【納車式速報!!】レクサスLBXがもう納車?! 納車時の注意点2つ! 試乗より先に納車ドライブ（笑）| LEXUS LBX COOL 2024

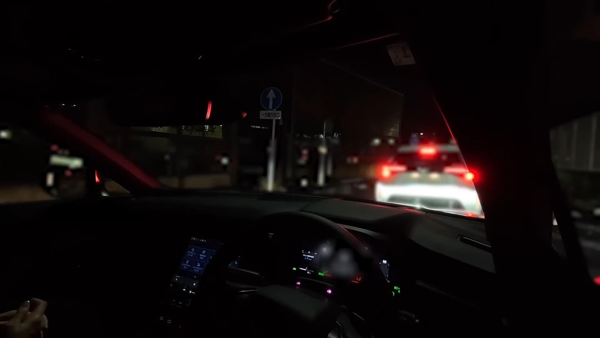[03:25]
そしてこちらのレクサスLBXもですね先日のクラウンスポーツ同様ですねプロアクティブドライビングアシストがあの納車された時点ではオフになってますのでこれはオンにしておきましょうはい今オンにしましたそうすると
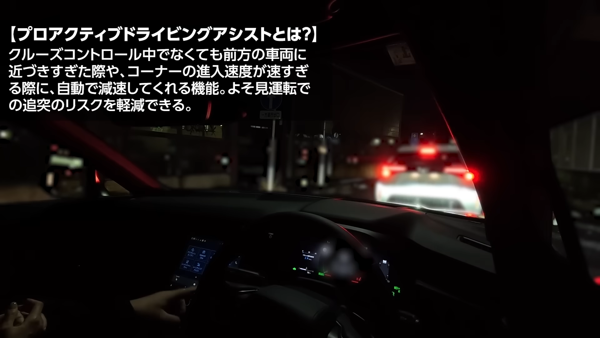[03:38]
私プロアクティブドライビングアシストはイーズおじさんになってるんですがすごいね運転支援先進的な運転支援なんですよこれどういう装備かっていうとクルーズコントロール中じゃなくても前の車に近づきすぎると自動でブレーキを踏んで減速してくれると
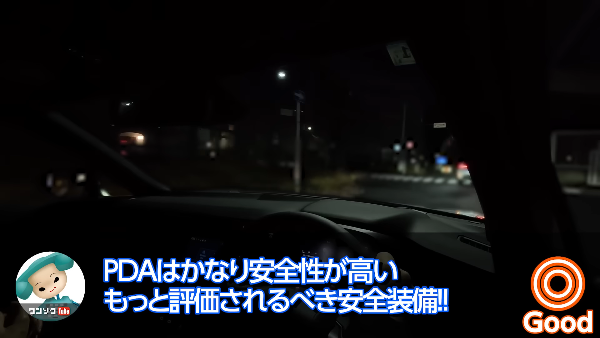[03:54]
時速15キロまでは減速をしてくれるというめちゃくちゃ優れものの機能になっているのでよそ見をしていて前の車にぶつかった追突してしまったっていうことがほぼほぼなくなるという装備になっていますそしてさらにですね
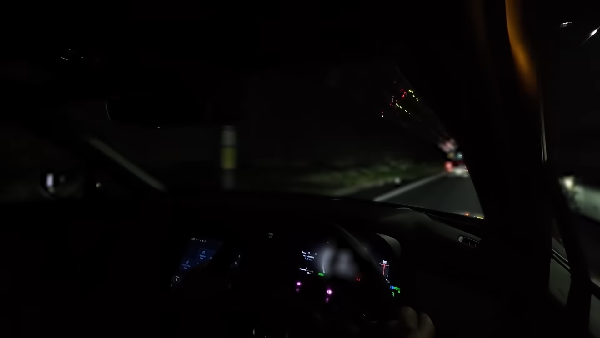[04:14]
前の車だけではなく歩行者とか自転車がはみ出してきた時にはですねブレーキと回避支援をしてくれるとステアリングが避けてくれるとあとは信号にウインカーとか出して入っていってるのに減速していない場合には緩やかに減速をしてくれたりあとコーナーに進入する速度が高かったりすると自動で減速をしてくれたりというような優れものの機能になっています常時相打支援も多分これはついてるアクティブになってますねなのでクルーズコントロール中じゃなくてもレーンの中央を維持して走ってくれるほど相打をしてくれるわけではないんです
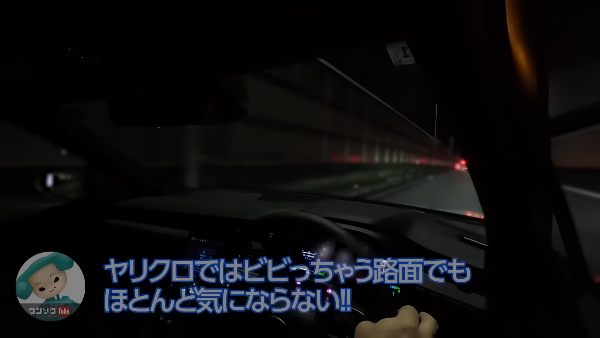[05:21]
さすがにLBXだとビリビリどっかが鳴っているとかそういうことはないですねさすがイオン対策はレクサスとトヨタ車だと内張り剥がすとですね全然違うのでその辺はすごいですねそして今私ブレーキ踏んでませんが前の車に追従して減速していってますでビーって言った通り15キロまでは減速してくれるんですが15キロになってブレーキを踏んでないとピピって言って警告が出てさらに踏まなかった場合はプリクラッシュセーフティシステムが働くということで15キロまで減速していれば